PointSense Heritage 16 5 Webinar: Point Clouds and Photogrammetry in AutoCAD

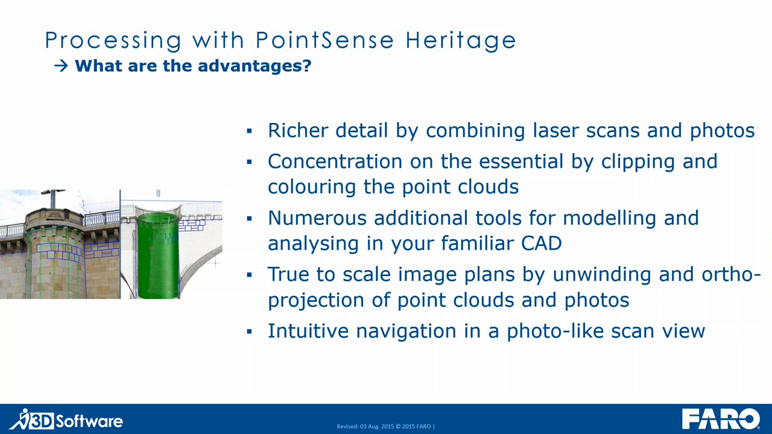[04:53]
data while processing it. So, let's come to the functionality in more detail.
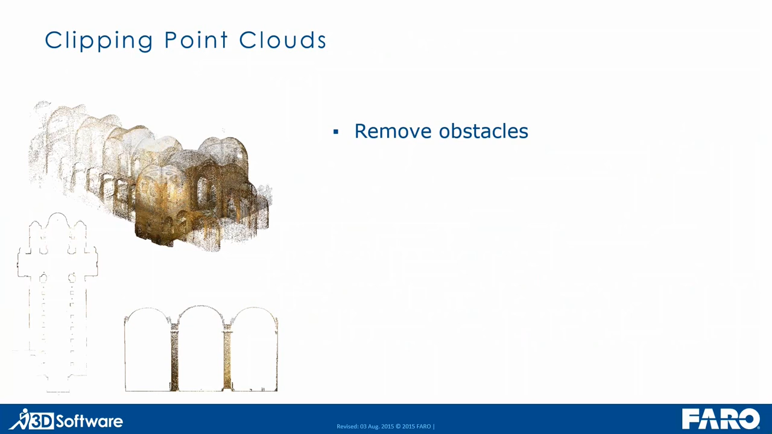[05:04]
You can of course clip your point clouds in order to remove obstacles or to crop to your areas of interest. And you can define slices, thin sections in order to digitize profiles or layout plans as well as elevations.
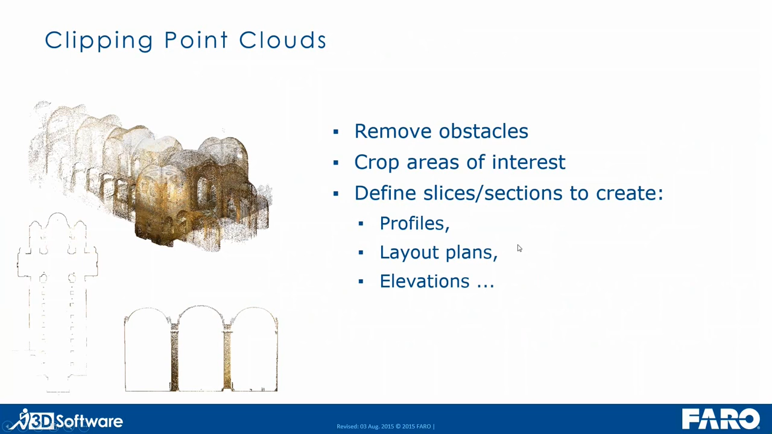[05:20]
This is symbolized here on the left hand side. A new tool in version 16.5 is the possibility to define a horizontal slice at a defined elevation. This is useful for architects that sometimes they have the restriction to create a floor plan for the building cut at a certain elevation.
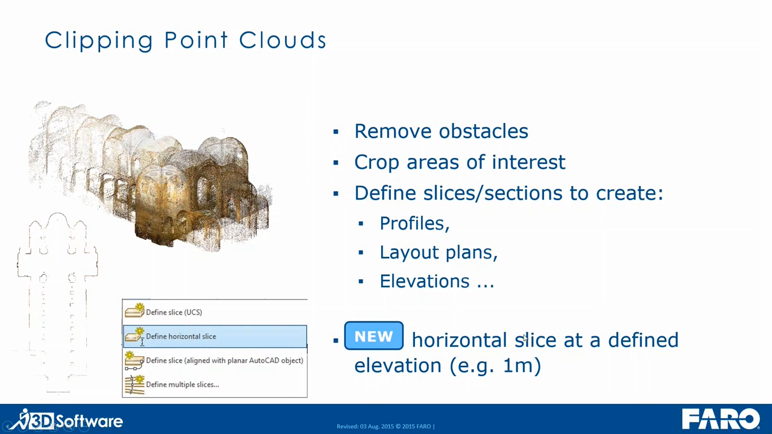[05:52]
For instance at one meter level. Then as already mentioned you can colorize your point clouds in order to create colorful elevation maps or to visualize areas of your point cloud thematically. For instance if you want to color by age or by certain materials.
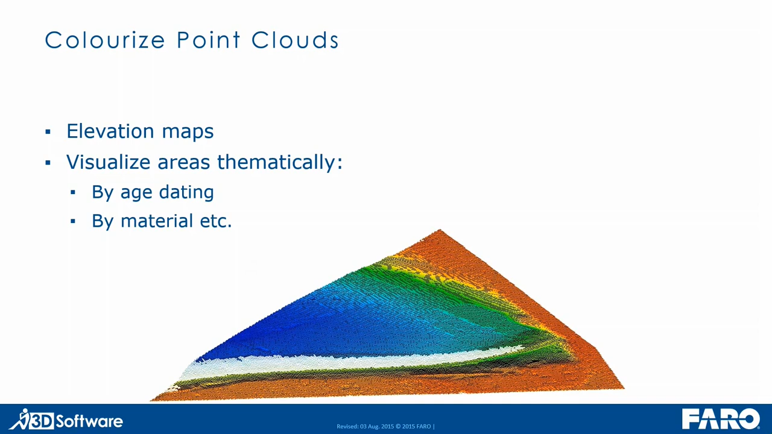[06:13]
Then we have plenty tools for modeling and analyzing surfaces.
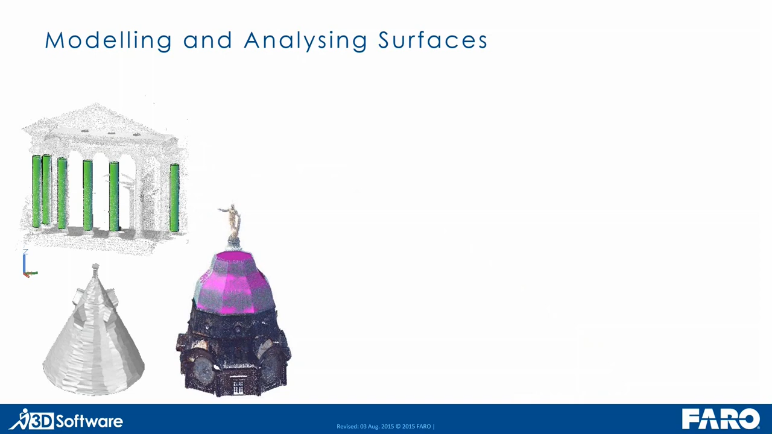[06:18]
So, we have pattern recognition of polygons and lines which
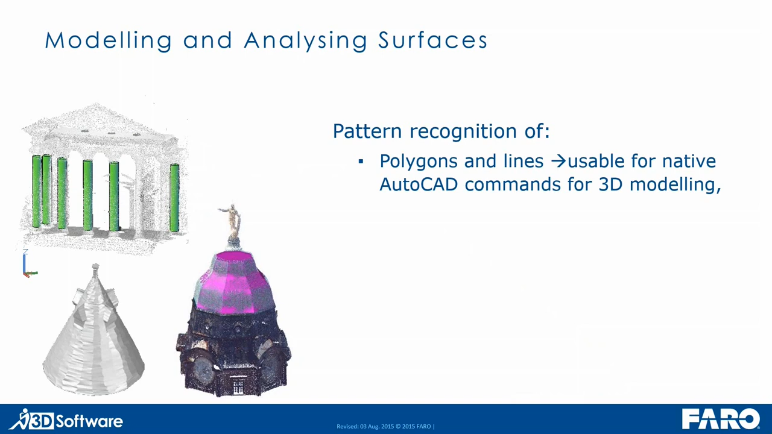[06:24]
you can then use for combination with native AutoCAD tools for 3D modeling. We also have pattern recognition for cylinders so you can fit a cylinder by only two clicks. And we have pattern recognition for planar faces in point
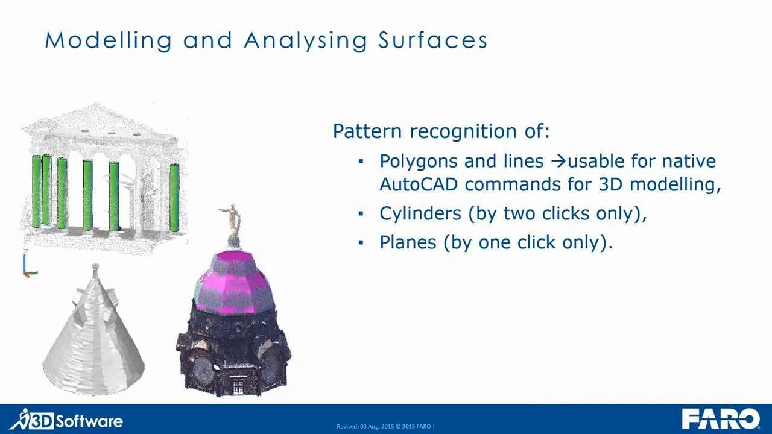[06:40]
clouds where you can fit a plane by just one click in the point cloud.
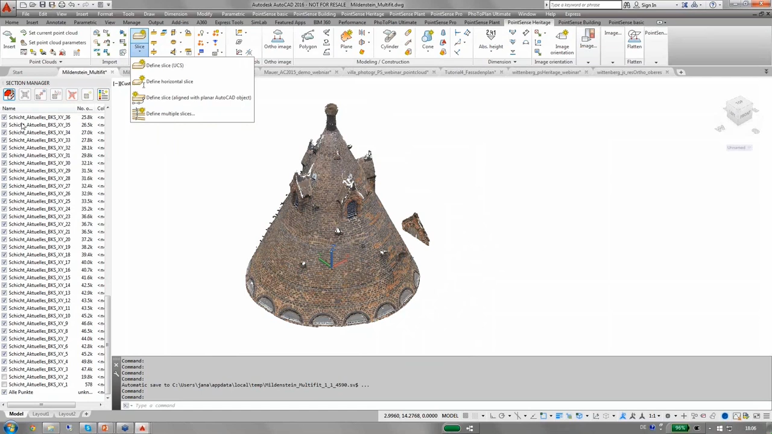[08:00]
You can see those slice sections in the section manager already. I will just turn off the all points section and if I zoom in here
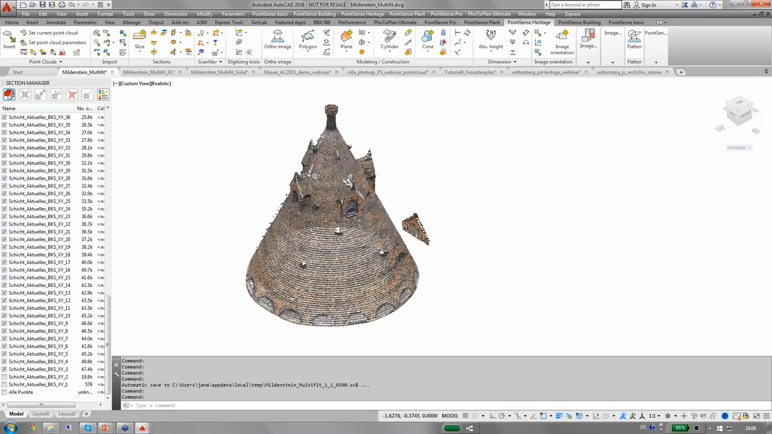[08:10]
a little bit further you can see that the multiple slice command has defined slices at defined distance and defined slice thickness. And I can now use those slices to run the multiple profile command.
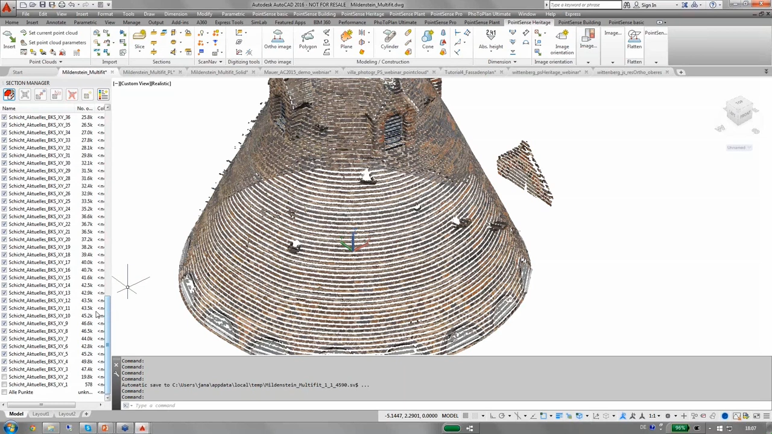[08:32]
I can select one slice here and I can isolate it and if I now create a polygon first I can fit a polygon with variable number of vertices.
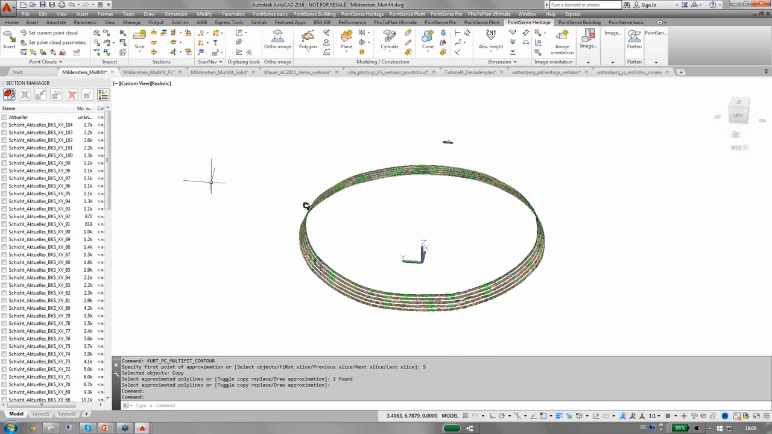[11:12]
Just to give you an impression how the result might look like if I have selected all the point cloud slices. So, here are the cross section profiles for the complete tower top. And if I check the option to create a solid you will even get,
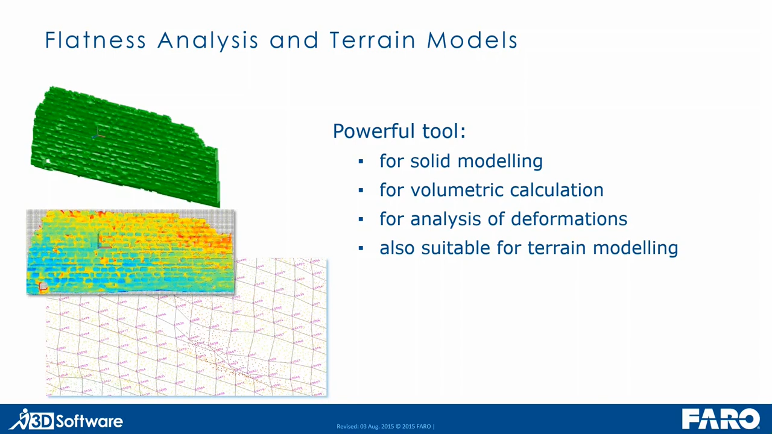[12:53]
And it's also suitable for terrain modeling. So, this tool is not only included in our PointSense heritage solution but also in PointSense Pro and also in the industry solutions like PointSense plant and PointSense building. Here is an example how a terrain model has been created using this tool.